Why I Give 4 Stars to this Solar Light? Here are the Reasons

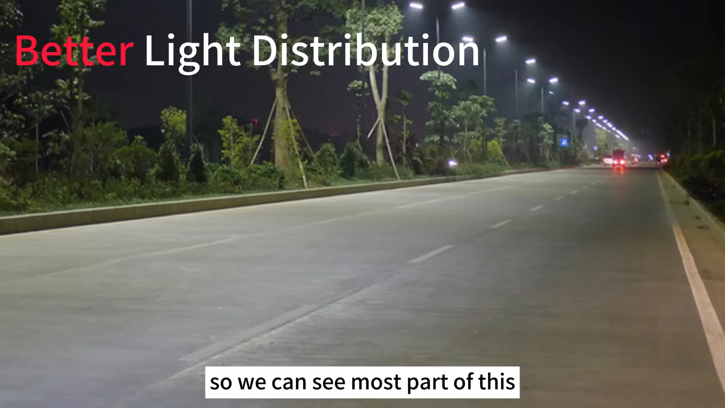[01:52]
this so we can see almost on most parts of this suit there is the lux is more uniform so no black point here it's more safe for driving